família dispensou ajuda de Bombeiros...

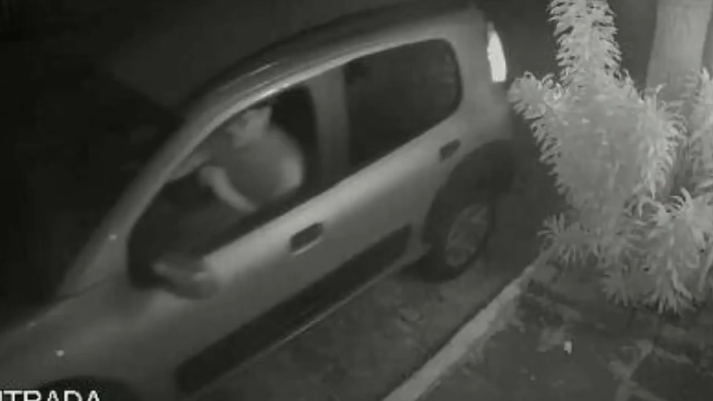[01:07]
Flávio dos Santos, que se encontra preso, teria assumido ter atirado no pai. Ele é quem leva o corpo do pastor ao hospital.